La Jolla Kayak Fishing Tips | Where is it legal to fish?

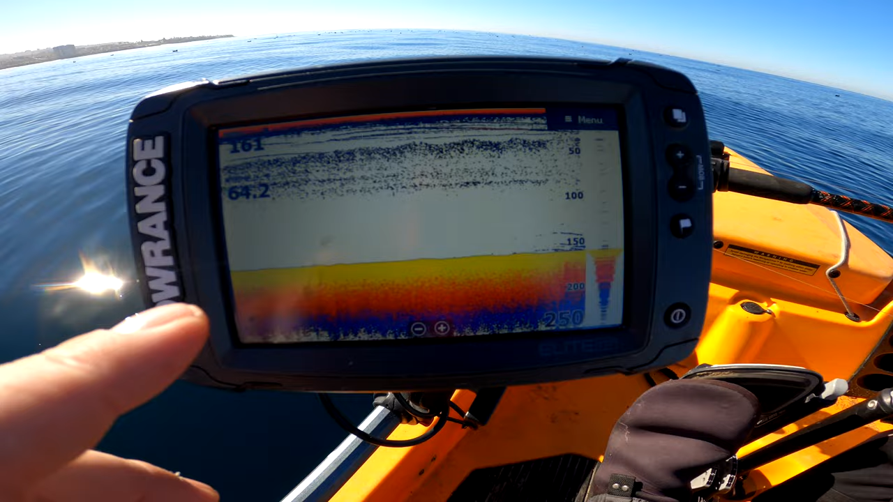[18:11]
just like completely clear so anything that swims through there i'm going to be able to get a really good look at it's harder sometimes if there's a bunch of clutter or if you have like random scattered marks everywhere in the column then it's hard to differentiate between what's bait and what's just junk and what's bigger fish in
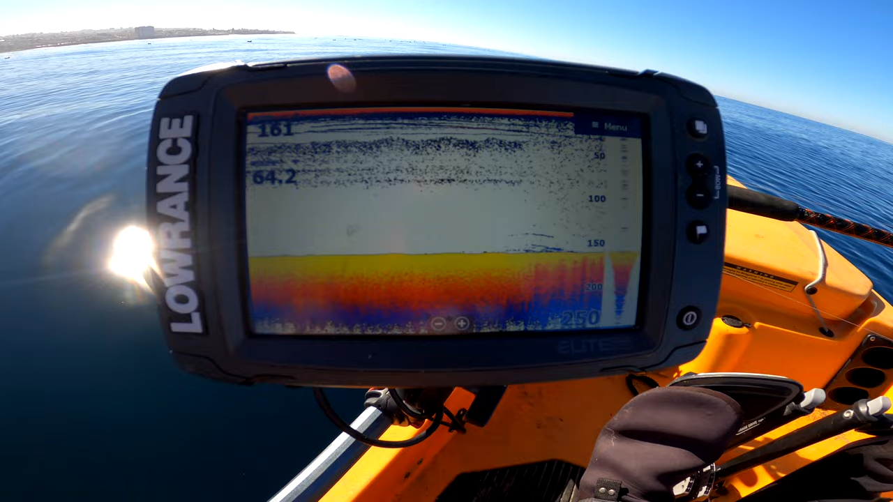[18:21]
this case i have a really clear return so it's easy for me to take a look at this and see when i'm coming over a thick cloud of bait so as we're rolling up here in 160 feet of water um let's take a look and see i'm expecting we're going to find some bait or some marks between somewhere between here and 160 and up in like 100 feet of water uh so let's take a look